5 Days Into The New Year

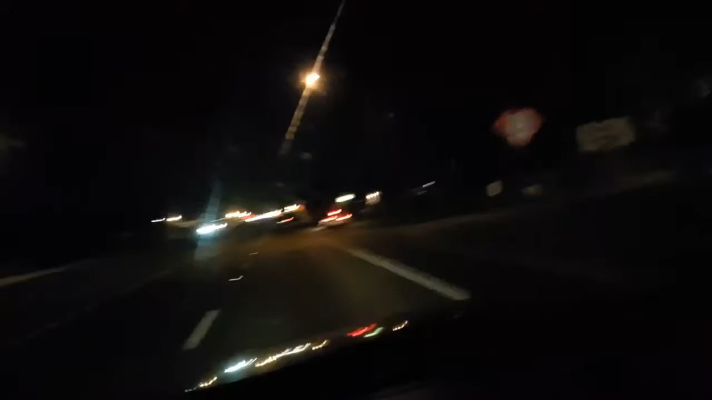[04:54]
unmarked cars, look at that, in a Sonata, and he has a woman pulled over on a bike,